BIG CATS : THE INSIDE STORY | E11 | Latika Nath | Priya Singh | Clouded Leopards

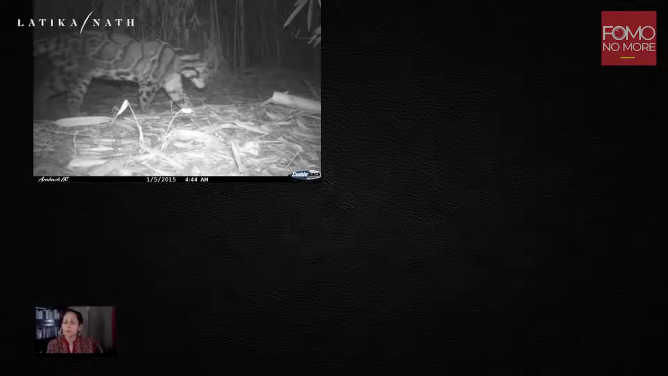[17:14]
And so I had 160 camera traps, which is about 80 pairs, and they were placed across an area of about 85 square kilometers. So let's say roughly one pair of camera traps every square kilometer. And I had them out for about 75 days on an average, each camera. These cameras are motion triggered, and as an animal walks past, the cameras fire and you get both flanks of the individual.
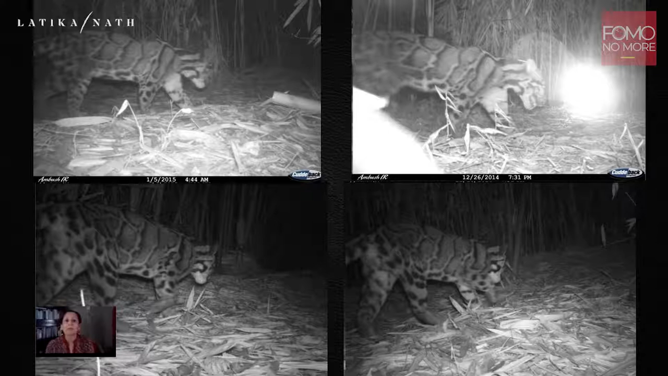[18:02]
And you can see how perfectly he came and kept moving in front of my camera in exactly the same way. And so it was possible to identify him and similarly many other individuals. We had, you can see, the numbers are all given out here.